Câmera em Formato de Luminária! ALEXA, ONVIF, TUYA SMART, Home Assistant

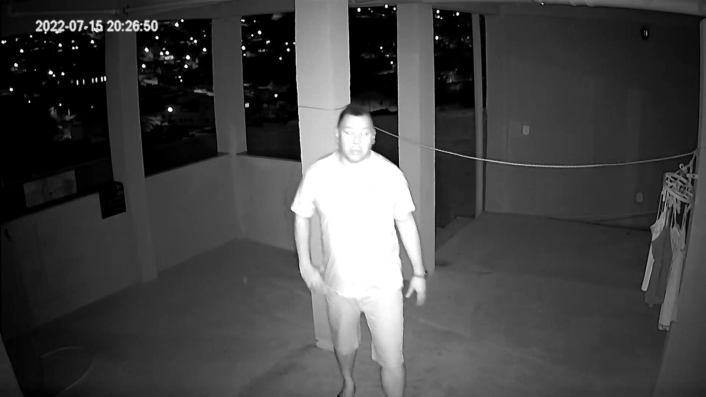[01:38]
Caso o ambiente fique muito escuro Ela automaticamente vai acender essa luz Pra poder facilitar